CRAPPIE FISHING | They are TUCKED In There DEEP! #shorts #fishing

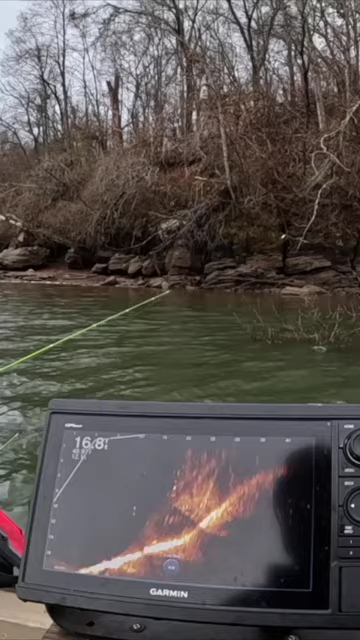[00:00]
They want nothing to do with it they're tucked in there deep and they're on the bottom well that just tells me i got to go deeper oh see those are right there right at 12 foot those are at the right depth you just got to get them to come on come after the bait